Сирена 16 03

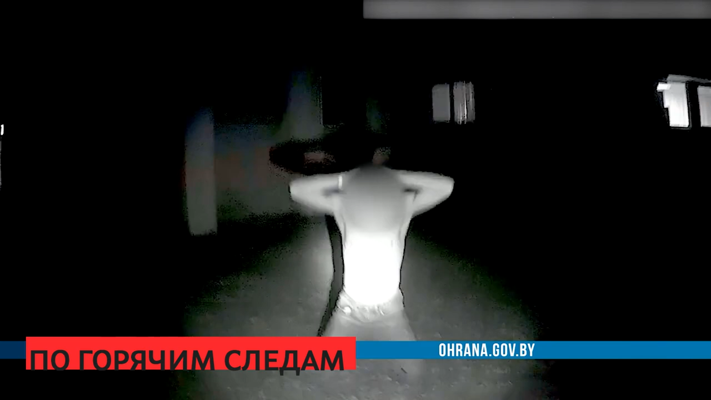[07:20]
Группа задержания по горячим следам разыскала хулигана. Полуголого подозреваемого обнаружили недалеко от места происшествия.
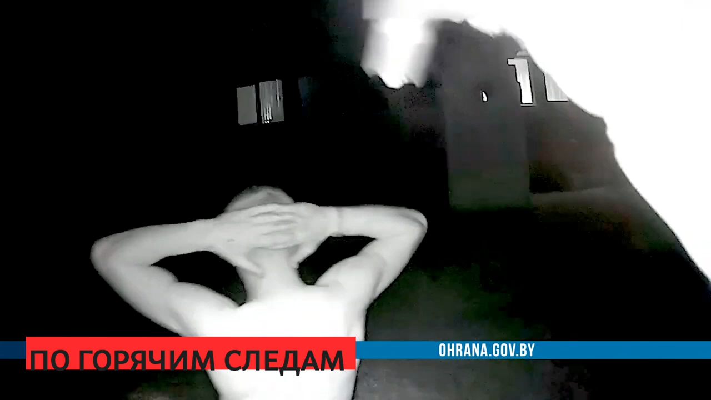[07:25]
Мужчина ранее уже был судим за кражу, грабеж и незаконный оборот наркотиков.